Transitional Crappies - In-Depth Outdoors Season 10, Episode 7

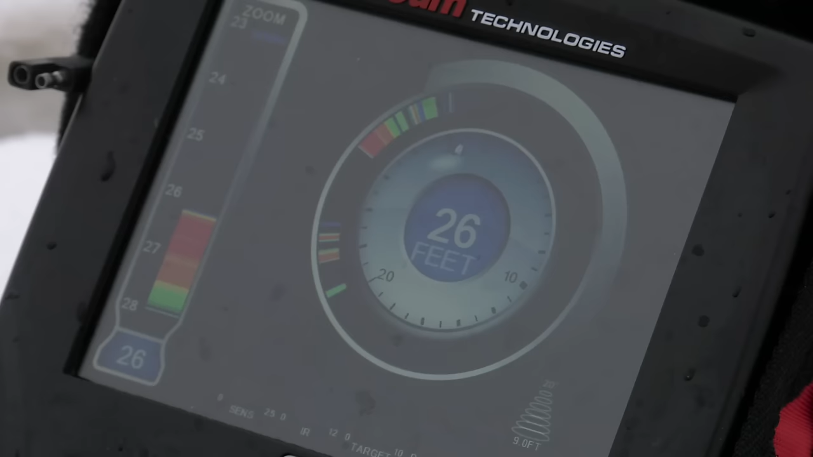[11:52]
On screen: depth 26 ft
I'm really looking for crappies that are up off the bottom at least three feet. And very often they're larger fish.
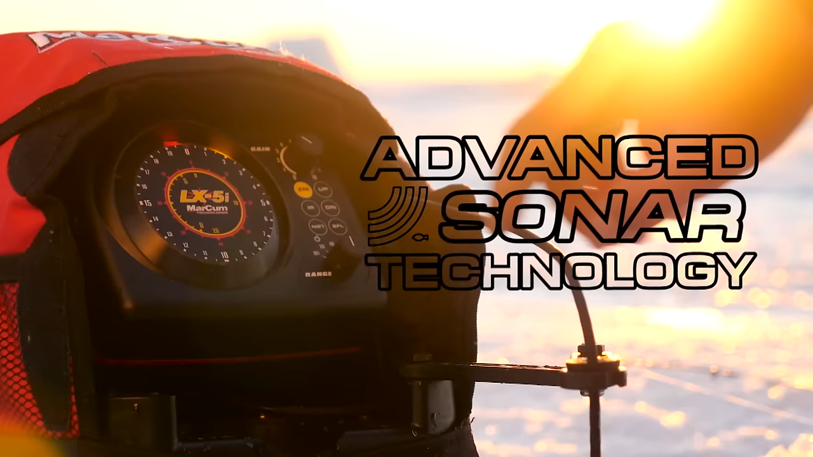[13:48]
Every model in our new i-Series line combines a bright and vivid display with Markham's advanced sonar technology to produce flasher sonar units that offer a larger display and increased viewing angles without compromising Markham's legendary sonar performance.
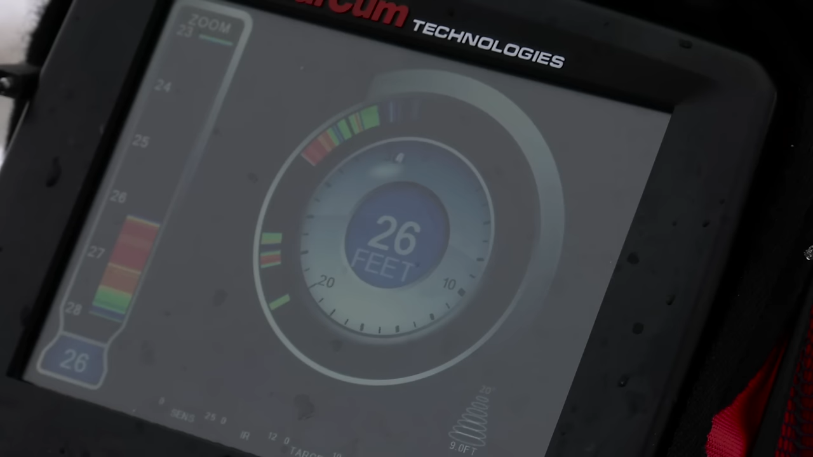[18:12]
Oh, something got him all heated up.